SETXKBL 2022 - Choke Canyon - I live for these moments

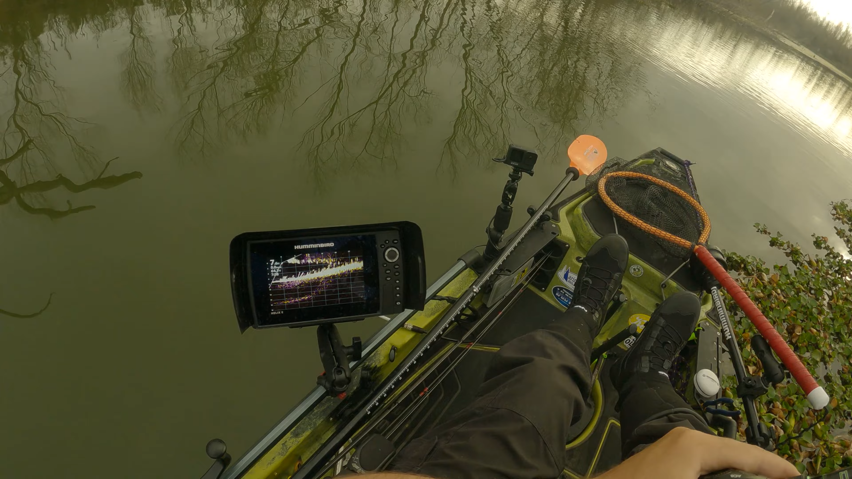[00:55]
And I got my mega live pointed underneath this mat.
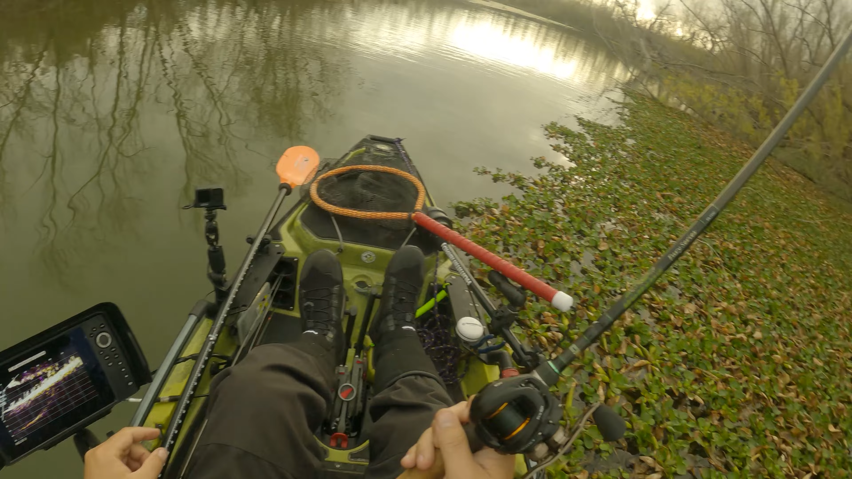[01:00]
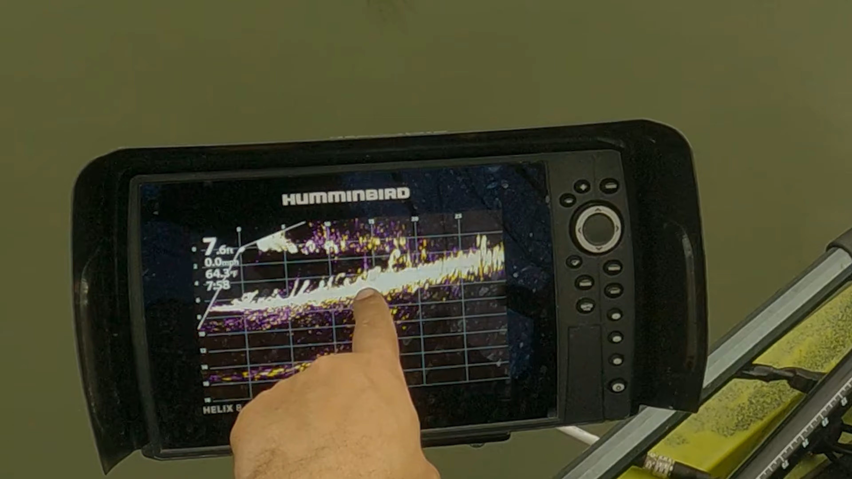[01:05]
On screen: water 64.3°F, speed 0.0 mph
And earlier, there was some fish back here that swam up and sniffed at it, but they weren't too interested. Look. Yeah. See that?
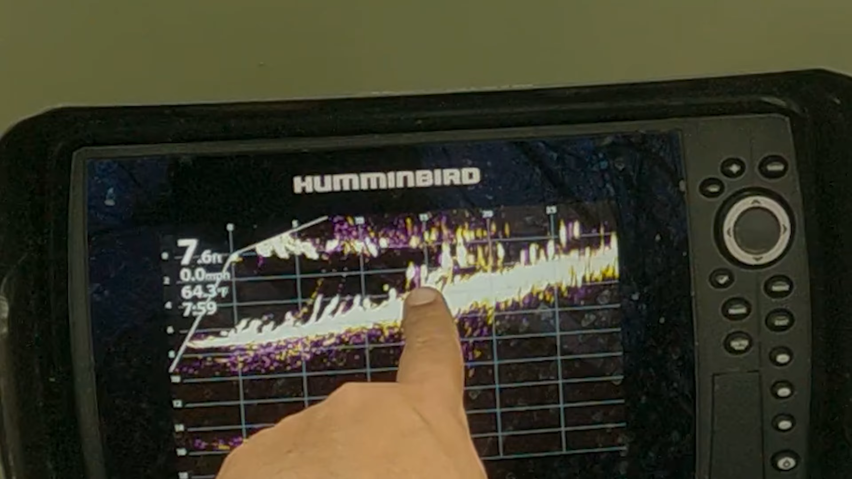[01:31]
On screen: depth 7.6 ft, water 64.3°F, speed 0.0 mph
They look at it.
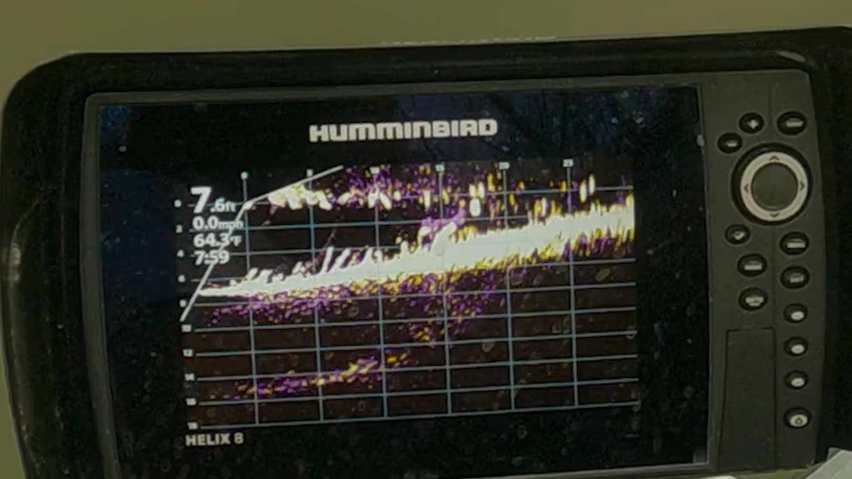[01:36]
On screen: depth 7.6 ft, water 64.3°F, speed 0.0 mph
That spooked them off. They're looking at it, but they ain't going for it.